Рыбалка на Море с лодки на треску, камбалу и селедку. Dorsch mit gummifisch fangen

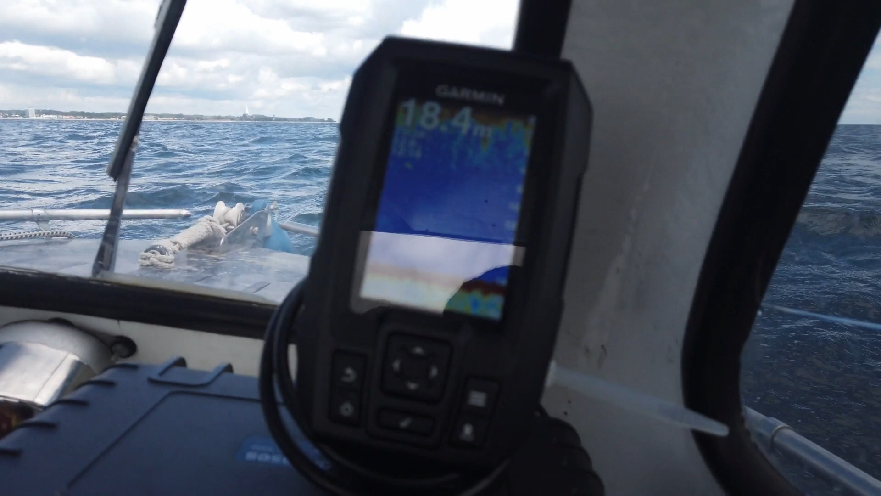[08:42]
Вот глубина у нас показывает сейчас 18 метров под нами.